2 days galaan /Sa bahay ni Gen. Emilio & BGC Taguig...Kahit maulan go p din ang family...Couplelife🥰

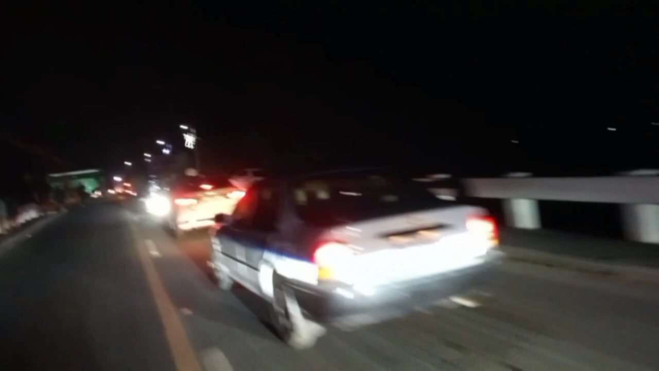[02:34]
Kanina pa ito traffic na to. Friday night. Kahit holiday.
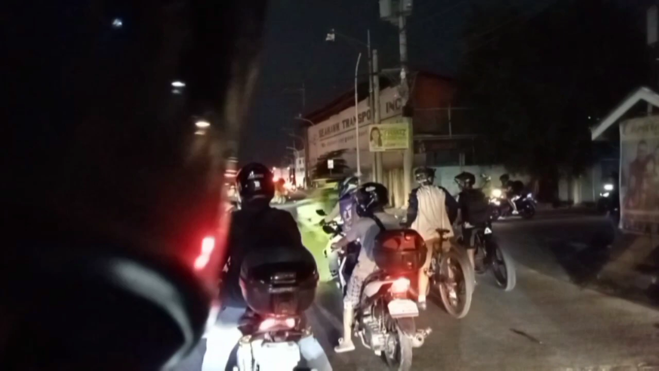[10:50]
Paraniake yung papuntang ano, BF. Ito naman yung airport.
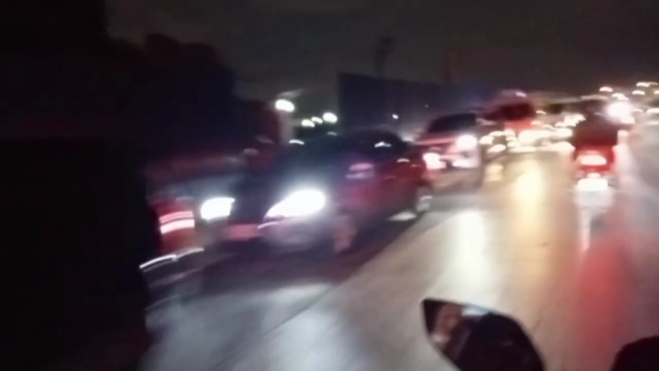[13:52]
Pila-pila mga sasakyan, isa-isa lang, hindi pwedeng sumingit. Ayan. Kaya, abangan yung pasensya niyo. Dito to sa Paranaque. Ano to sa Paranaque? Basta likod ng airport.